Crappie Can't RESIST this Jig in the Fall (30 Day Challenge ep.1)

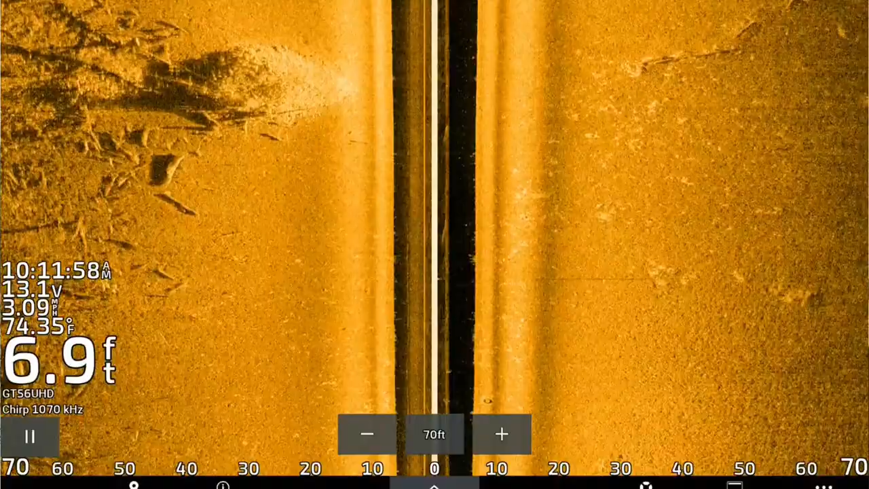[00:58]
On screen: depth 6.9 ft, water 74.35°F
Today's video we're gonna be talking about how we can find fish both shallow and deep and how to use this Tungsten Jig and this this is a Euro Tackle Bee Vibe which is a Paddle Tail Swimbait to our advantage to catch some really nice crappie on the river today.
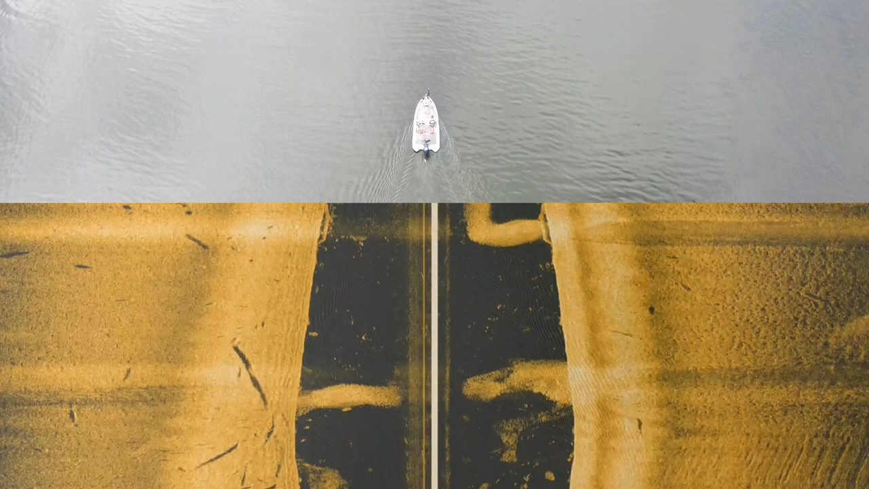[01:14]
Basically how I found these fish is using side imaging these fish stick out like Christmas trees especially in shallow
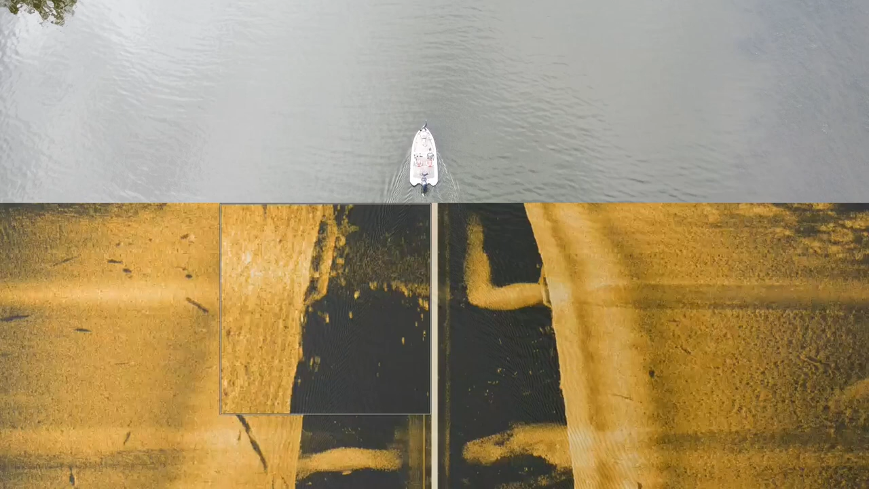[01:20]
water if you can find any piece of brush or cover in shallow water I got some screenshots here they they just light the screen up and you don't really need forward-looking sonar you don't need live scope
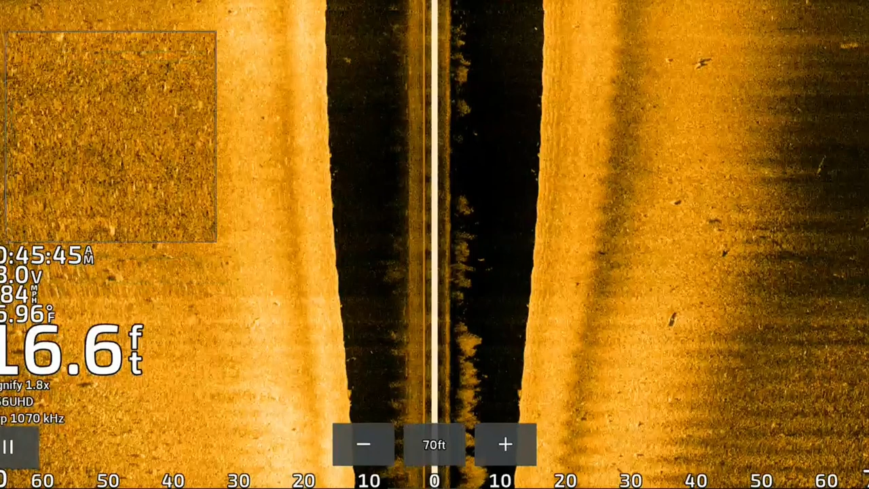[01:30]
On screen: depth 16.6 ft
to do it obviously it's an advantage but with both shallow and deep if you can throw a buoy
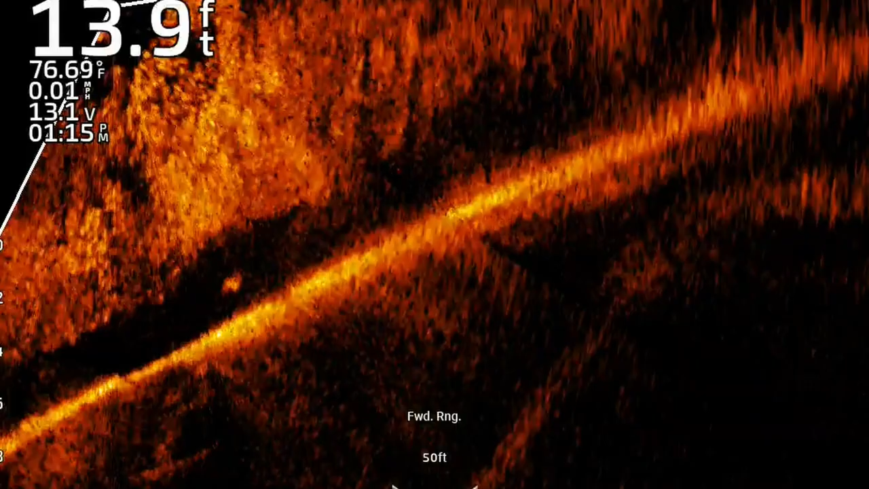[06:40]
On screen: depth 13.9 ft, water 76.69°F, speed 0.01 mph
and i don't know if you guys could see it there was a crap load of bait crap load of bait piled in here the wind has been kind of coming out of the south here for the
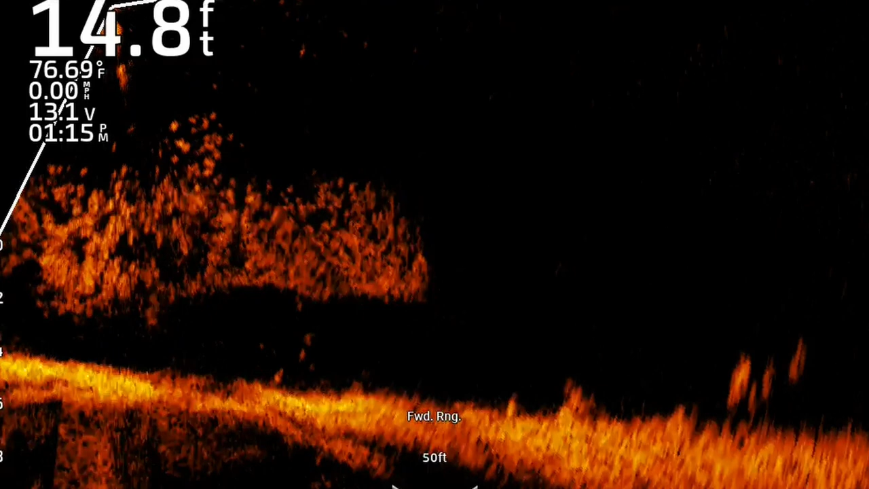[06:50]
On screen: depth 14.8 ft, water 76.69°F, speed 0.00 mph
past few days and pushing not only bait fish but a bunch of weeds into kind of these any little sandbars that kind of stick out because this part of the river the river pretty much runs north
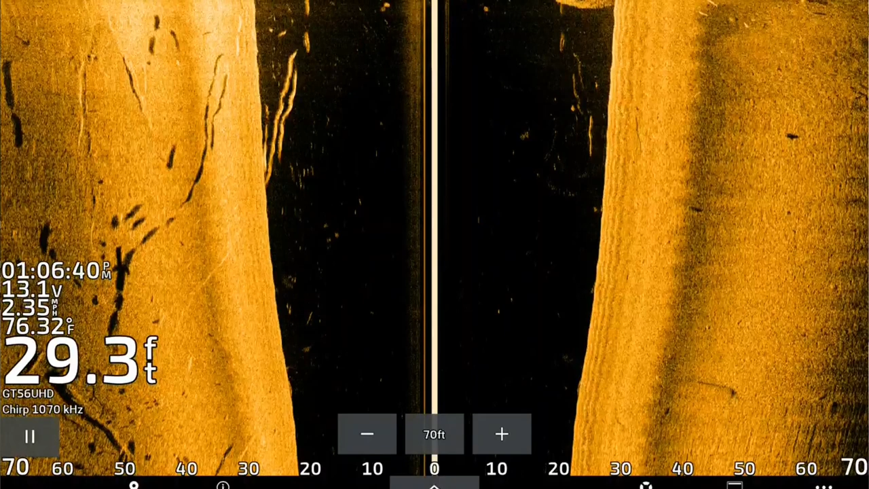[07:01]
On screen: depth 29.3 ft, water 76.32°F
south so anytime you get a strong north or strong south wind you get piles of bait fish on one side of the sandbars or the other
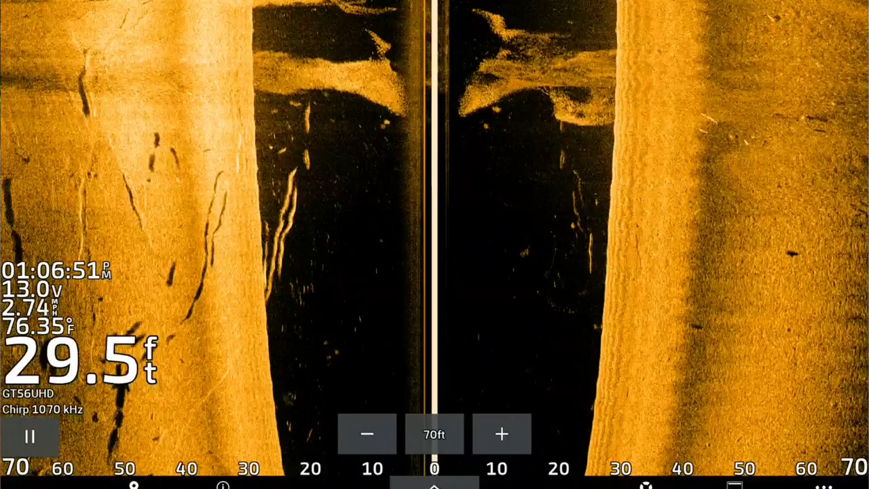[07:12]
On screen: depth 29.5 ft, water 76.35°F
and that's what just happened here see if we can find this tree again loads of bait fish which typically means there's going to be loads of
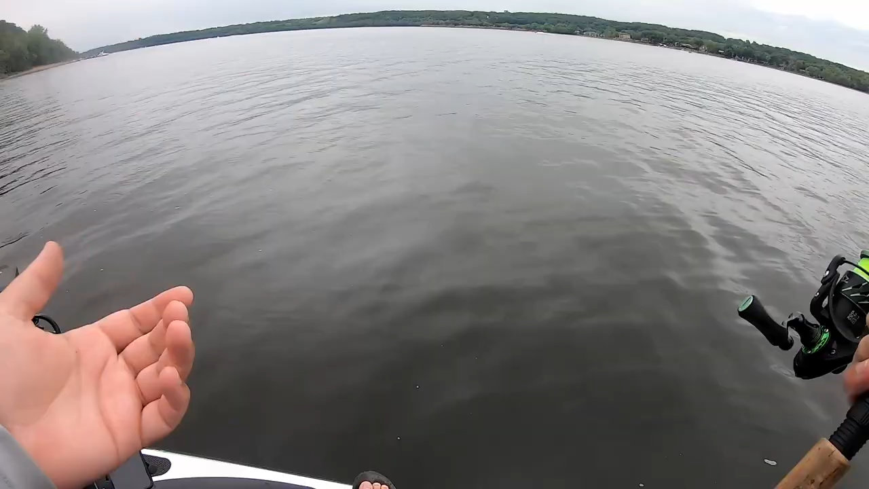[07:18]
bluegill crappie smallmouth probably some walleye probably i wouldn't be surprised if we see a muskie on live scope here today i don't know if you guys saw on the side imaging as well you can use the zoom function i paused it over this tree that i know
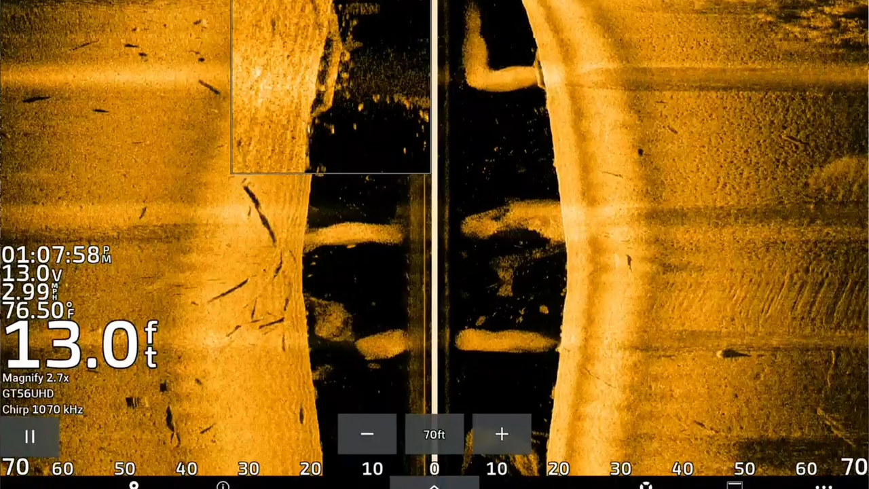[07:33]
On screen: depth 13.0 ft, water 76.50°F
is here yeah there's there's a tree that is absolutely loaded it's in about 20 feet of water and there's you can see there's crappie over the top of the tree but then way up top there's a huge pot of bait fish this river is absolutely loaded with bait fish i can actually see them busting they're busting on top right now this is crazy i can't even see my jig there's a fish